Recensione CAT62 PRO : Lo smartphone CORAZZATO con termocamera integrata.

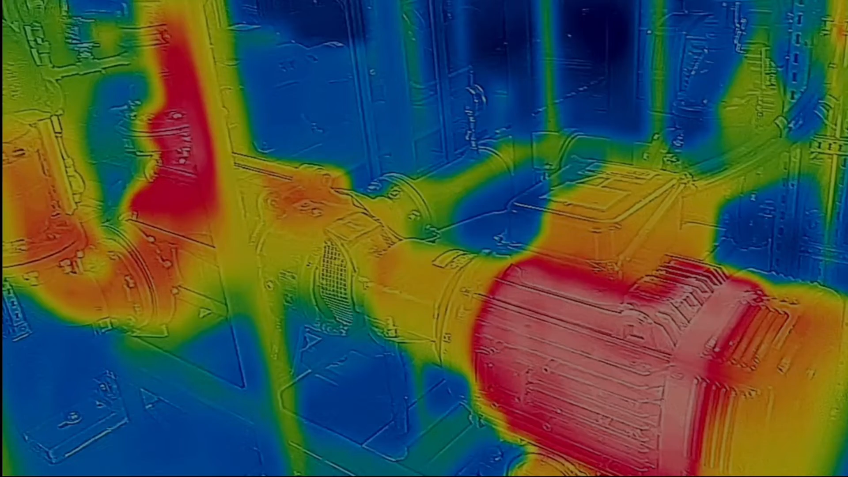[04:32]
Lepton 3,5 Lego eh ragazzi Con uscita HD 1440x1080 con Vivid R La sovrapposizione,
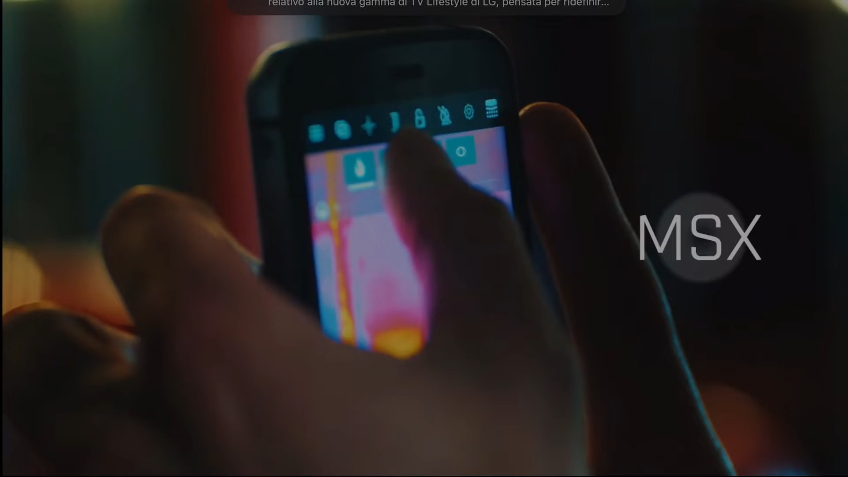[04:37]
scusate,
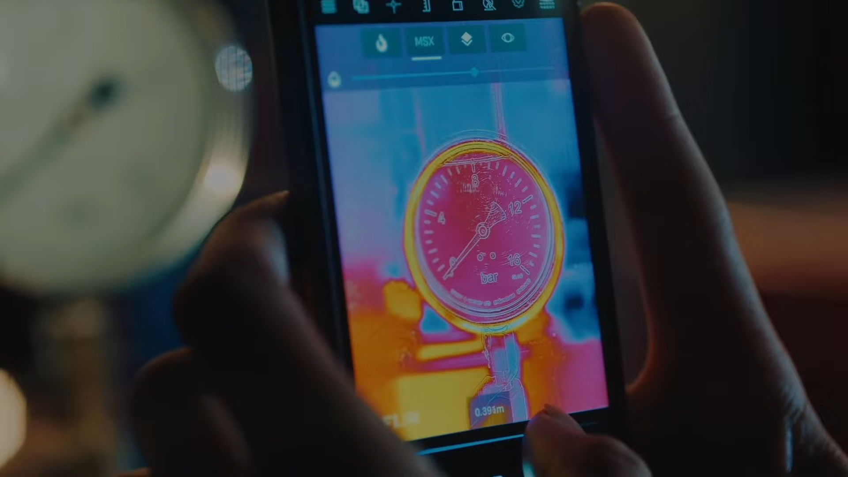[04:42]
lineare delle due foto È garantita grazie alla funzione MSX Ovvero può scattare due foto in contemporanea
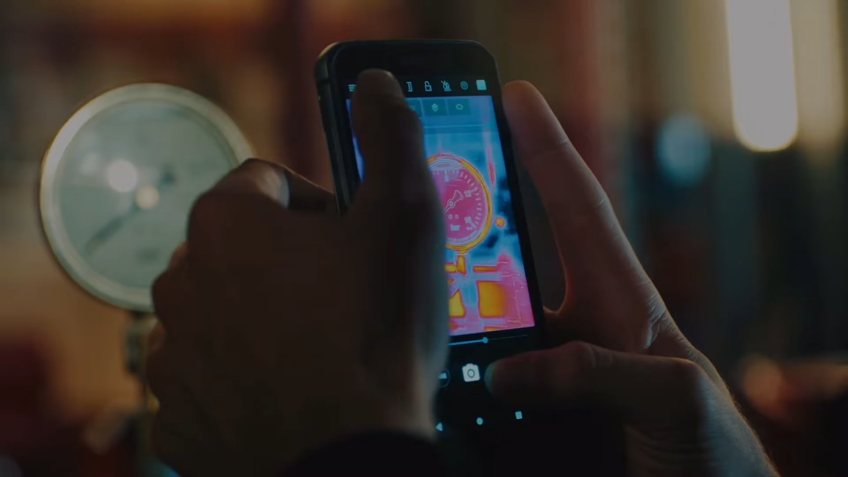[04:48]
E sovrapporre poi l'immagine termica con quella originale Funzione davvero comodissima E in più ha un intervallo misurabile di temperatura
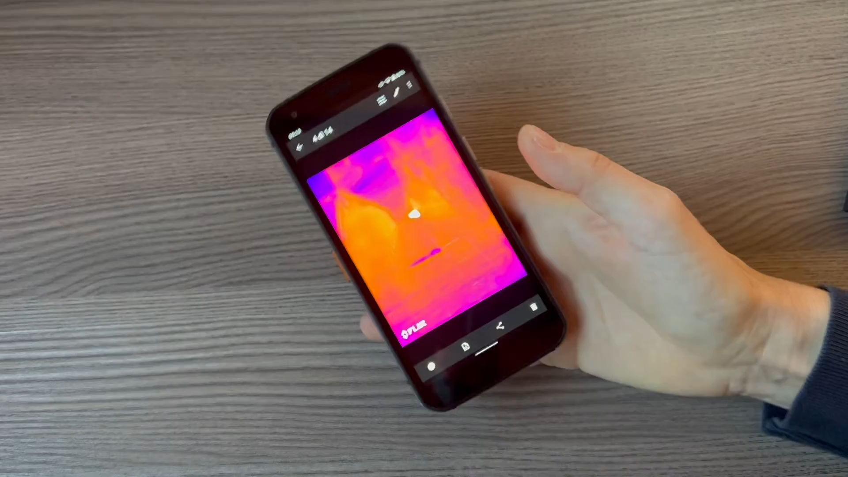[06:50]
E il gatto Allora la fotocamera termica può essere utilizzata davvero per fare qualsiasi cosa Dalla semplice ricerca di un animale Di notte, vogliamo trovare il nostro gatto Dove è andato a finire? Ecco in questo caso lo vedete assolutamente Ha
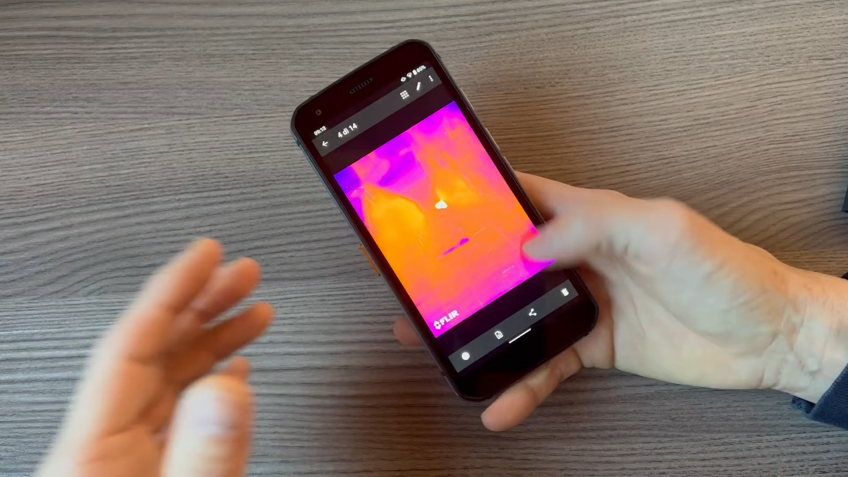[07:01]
la possibilità di controllare la dissipazione magari di un computer
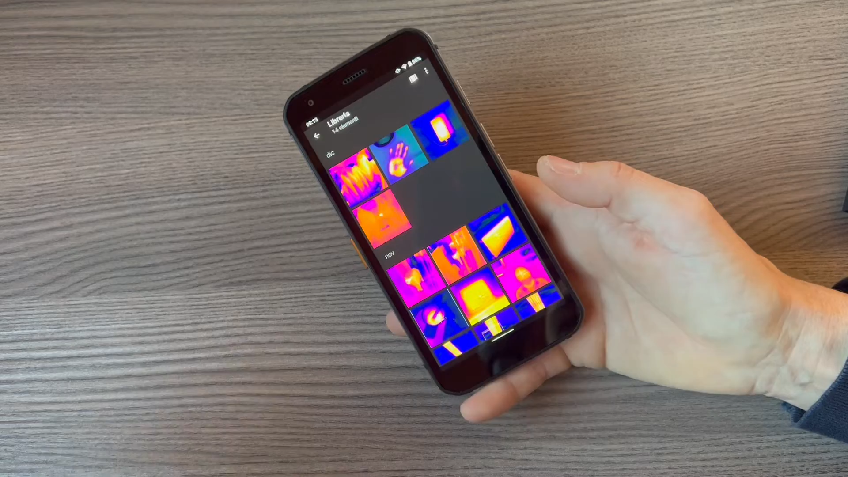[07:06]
Oppure che so se i termosifoni sono accesi Ad esempio qui sono a lavoro Ma sono accesi i termosifoni?
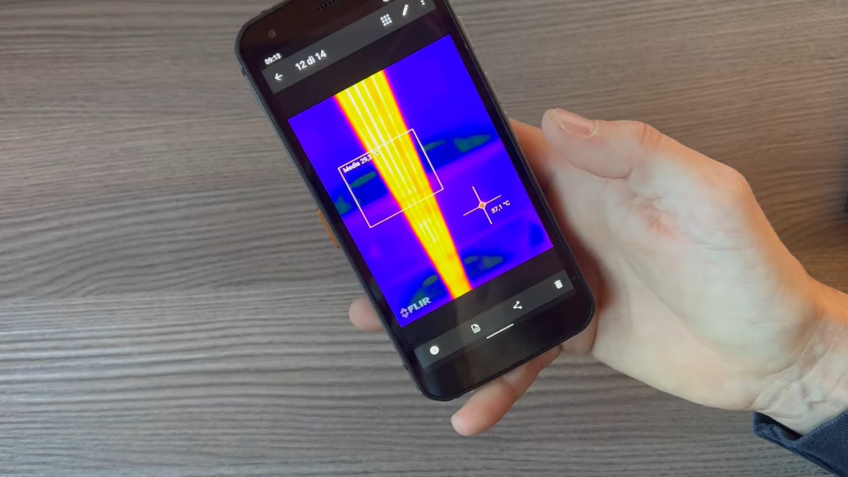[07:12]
On screen: spot 37.1°C
Eh beh sì, sono accesi Ecco lì E danno una temperatura in questo caso di 37,1
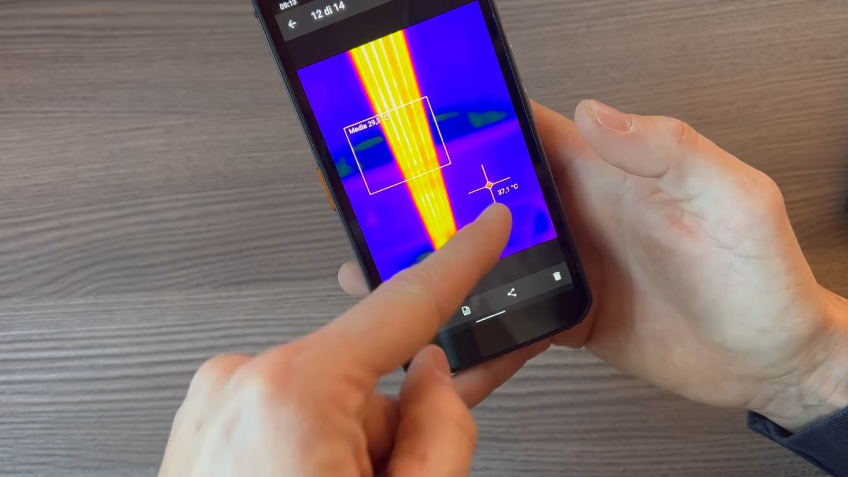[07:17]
Nel punto in cui ho misurato Chiaramente Poi vedete se vado a misurare con
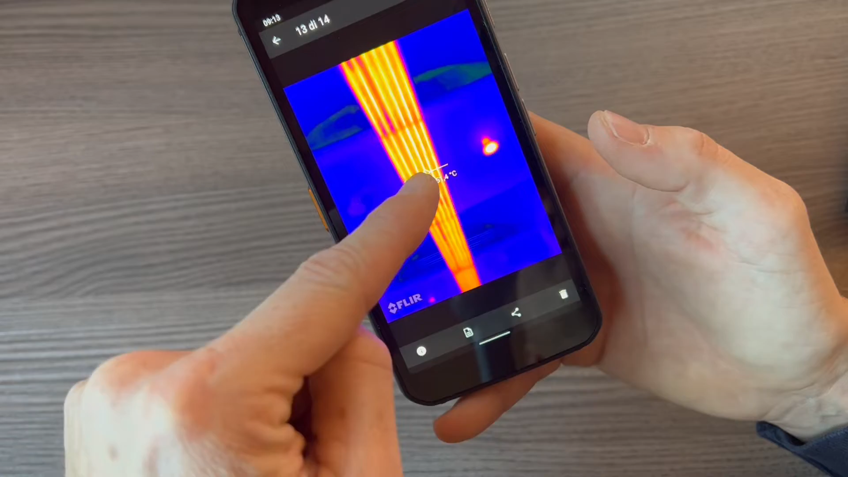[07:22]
il puntatore direttamente sul termosifone Vedete che indica 51,1 gradi La
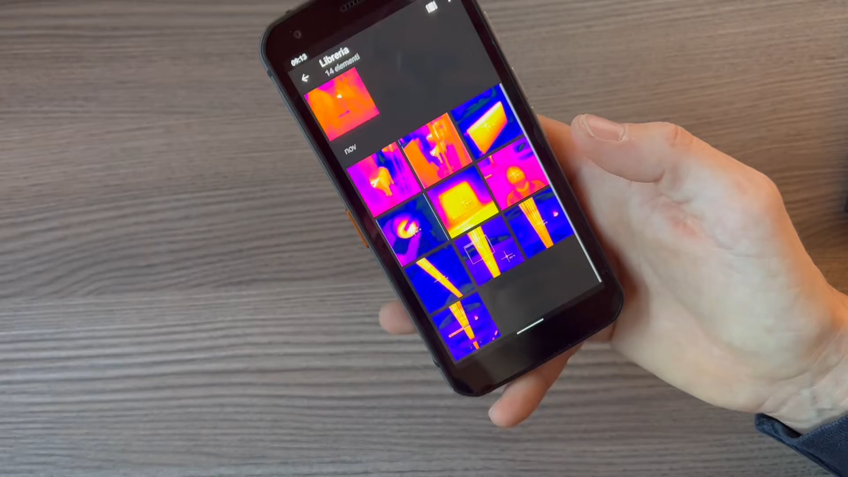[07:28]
cosa molto interessante è che ad esempio questo è un caffè Ok?
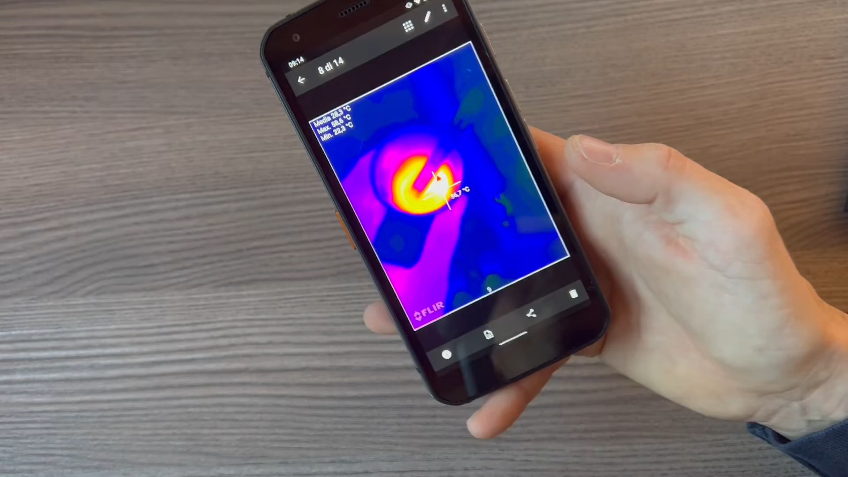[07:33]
La temperatura del caffè non era proprio elevata E che possiamo anche vedere vedete la media di temperatura Media,
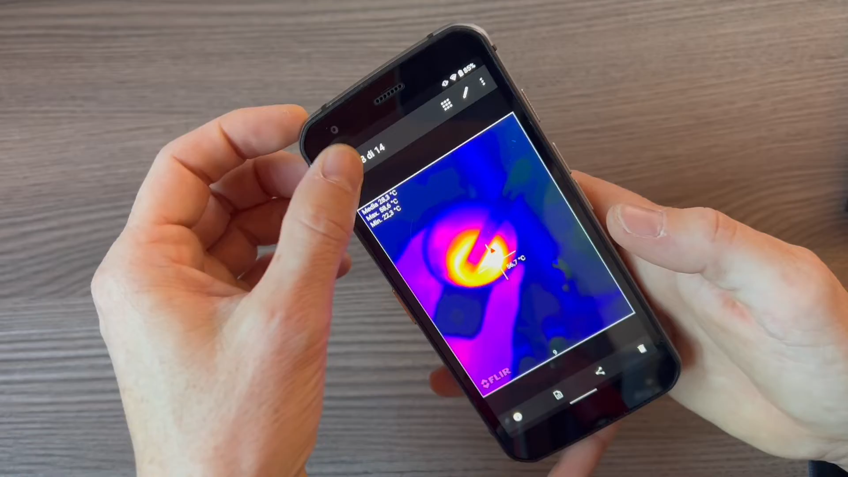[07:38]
massima e minima Ma un'altra cosa molto interessante è che possiamo creare un report Ok?
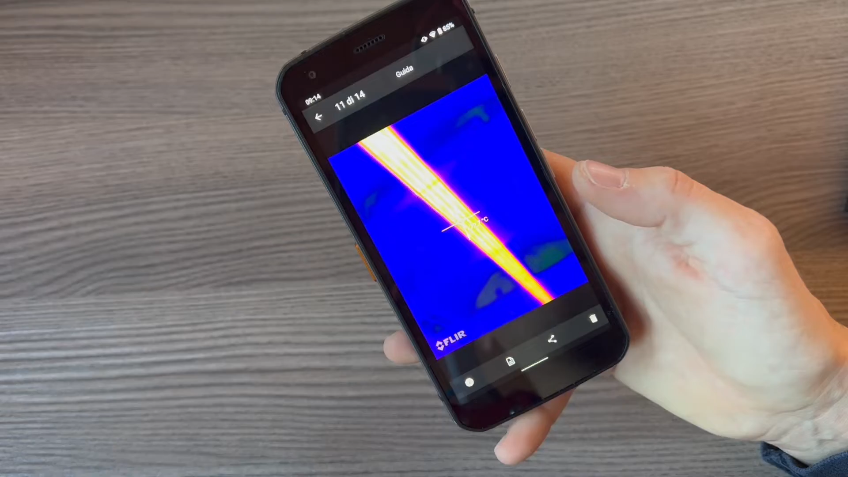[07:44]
Se noi andiamo nelle impostazioni Ok scusate ho sbagliato Ah ok eccolo qua Ho sbagliato Vedete?
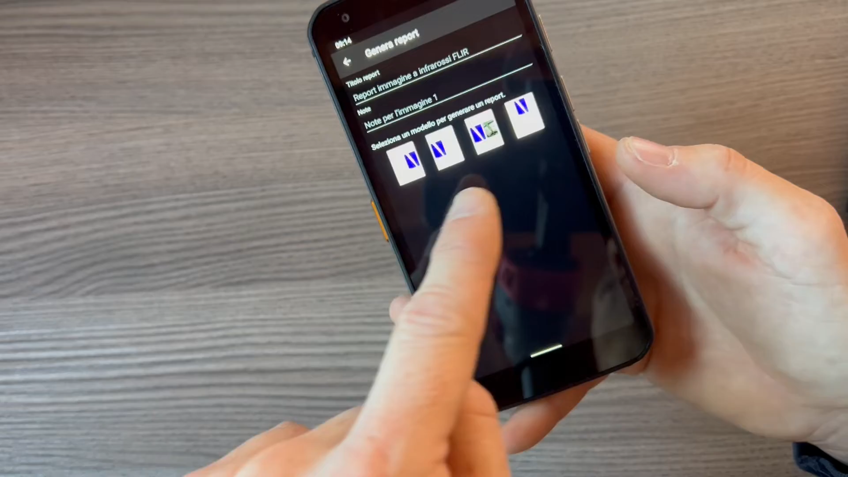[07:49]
In questo caso possiamo selezionare un tipo di report E vi farà vedere foto
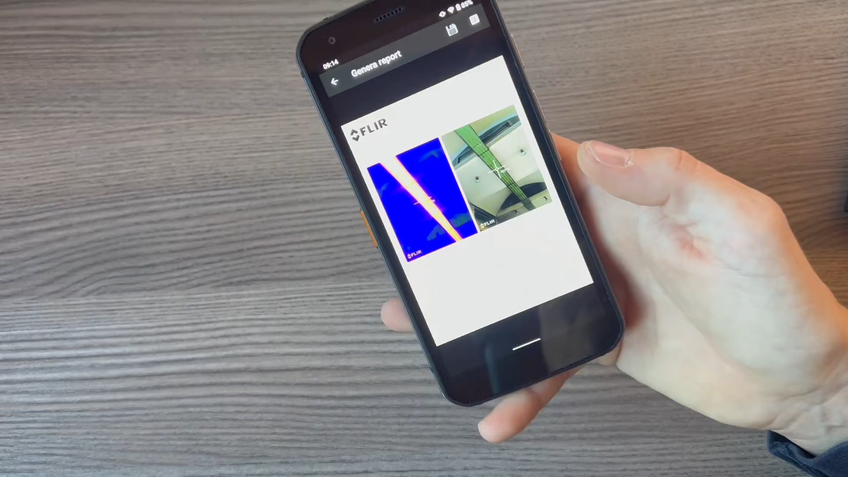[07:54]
normale Foto con la modalità diciamo termocamera
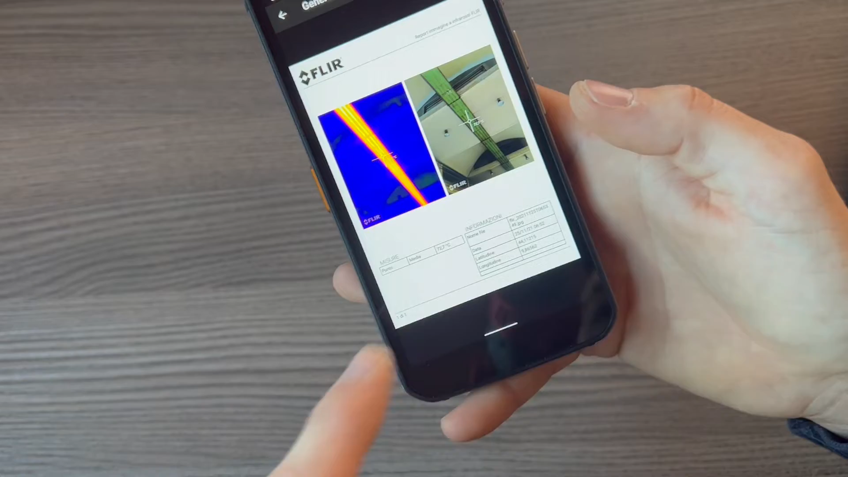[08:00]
E qua tutti i dettagli E questa è una cosa davvero molto interessante Soprattutto per chi lo utilizza
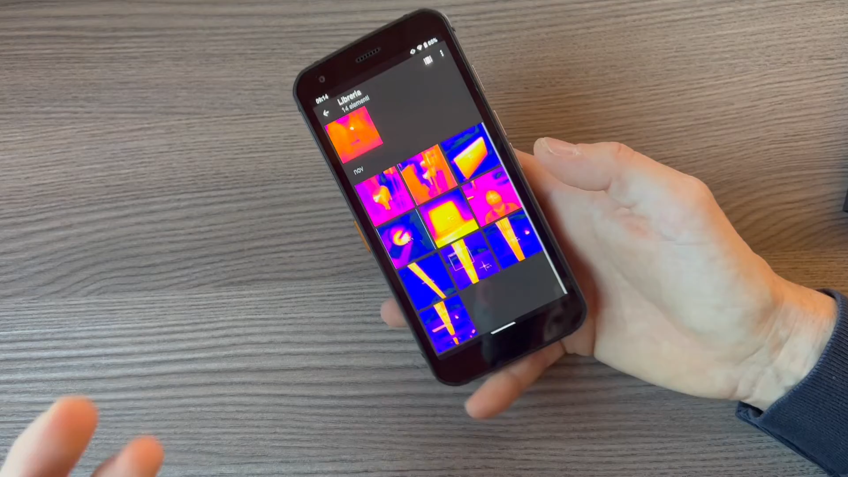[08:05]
davvero per lavoro La fotocamera termica si lancia tramite l'avvio
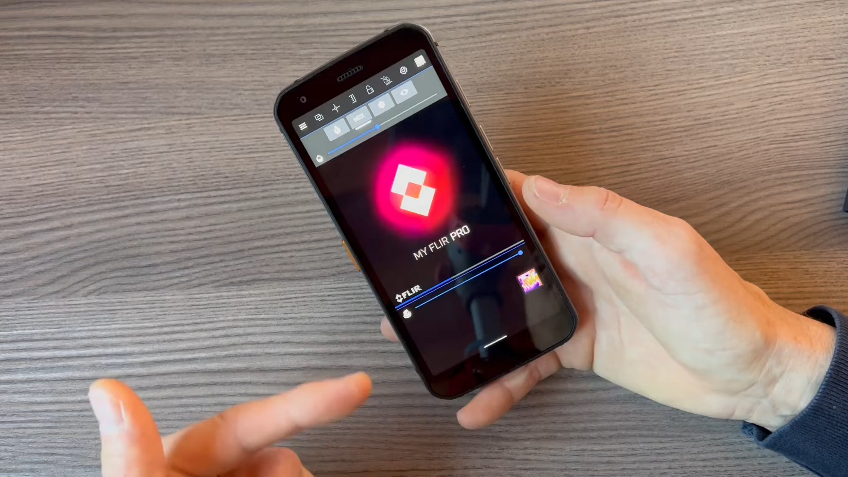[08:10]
dell'applicazione E vi dà la possibilità di gestire diverse funzioni Allora
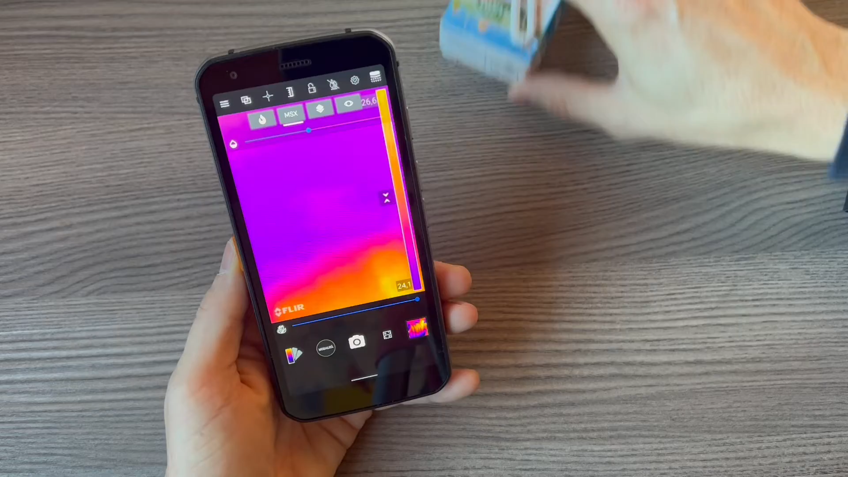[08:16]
la faccio vedere mentre inquadro questo succo di frutta O fruttino che ho